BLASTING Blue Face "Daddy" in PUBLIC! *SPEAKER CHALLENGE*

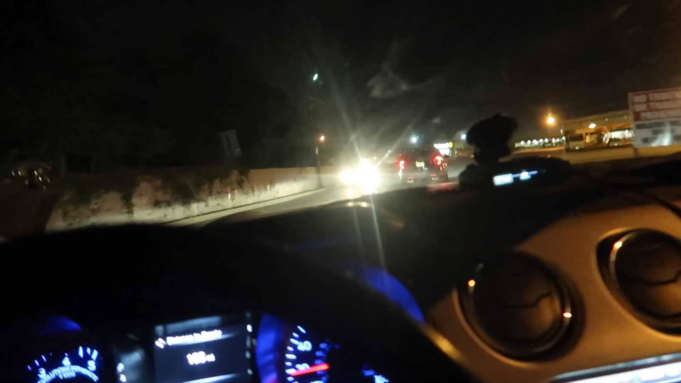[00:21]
We are following a cop into our destination now. This is not good. Why are we following the cops in here? This is just a bad idea, guys.
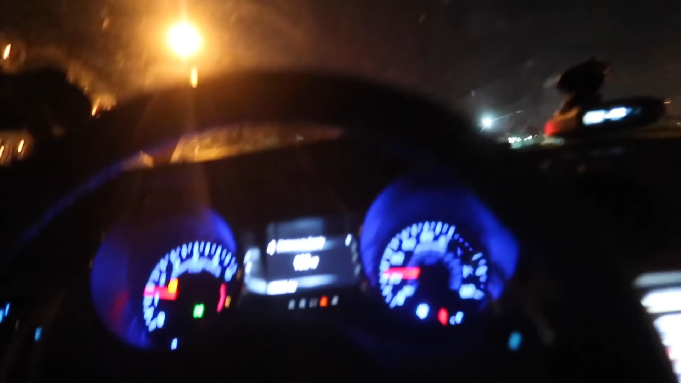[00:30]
Oh, what are you doing? Why'd he turn his lights on like that? Why did he just turn the big lights on, guys?
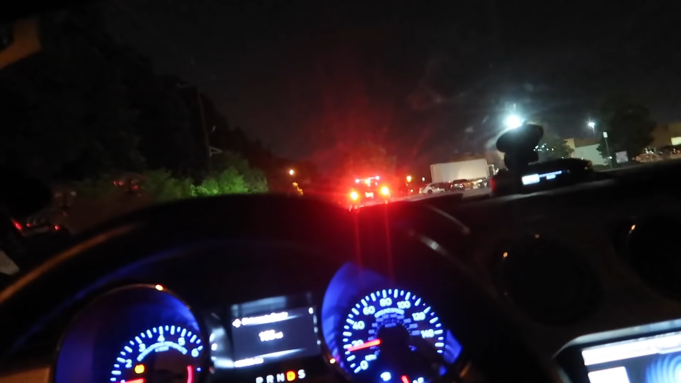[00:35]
He's looking for somebody.
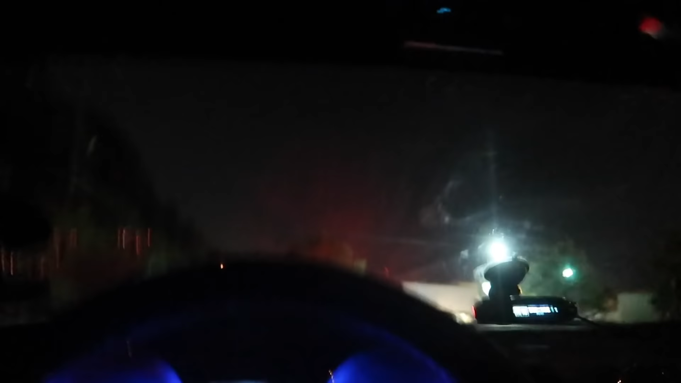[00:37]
Oh, yeah, he is looking for somebody, right? So we're good to go? Lurking. All right, listen, officer, I'm just going to go. Oh, my gosh. Oh, yeah, they're getting somebody.